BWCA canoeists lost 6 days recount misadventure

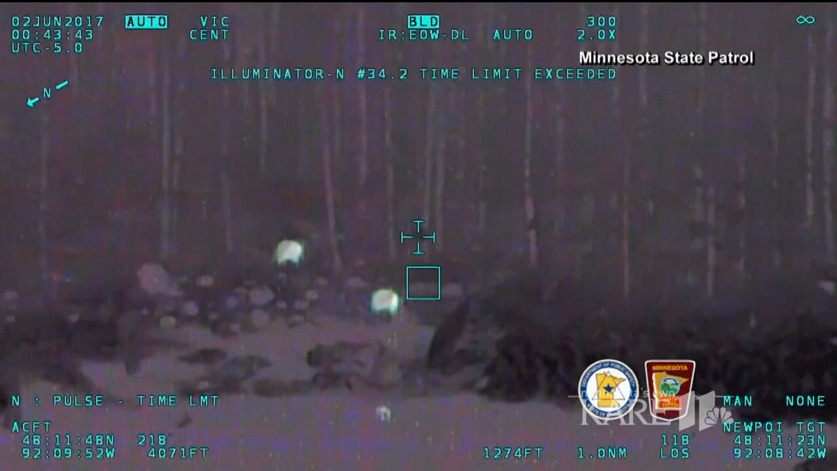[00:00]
Look at this incredible video of a rescue in the BWCA. Two friends had been missing for a few days.
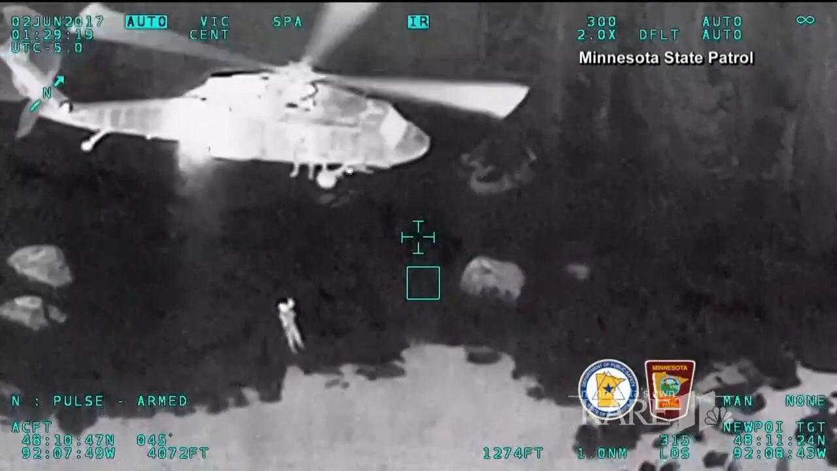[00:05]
Rescue crews finally spotted them from the air Friday morning. Just a remarkable story.
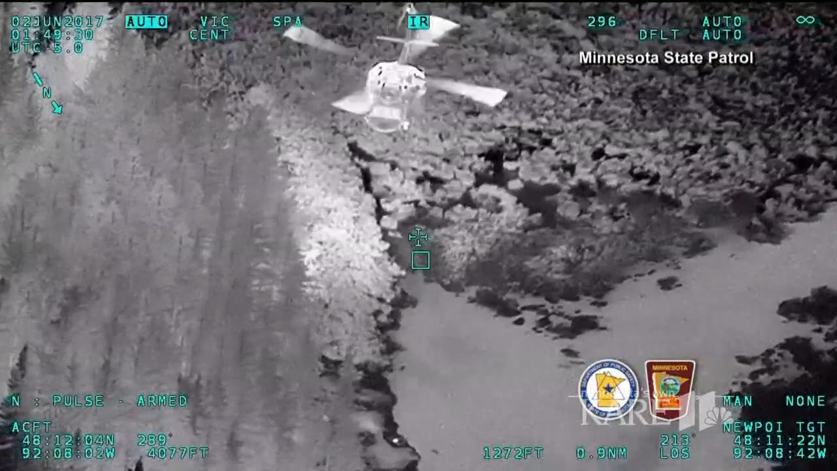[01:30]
Chuck and Pamela saw this chopper circling overhead and raced outside to flash a beacon.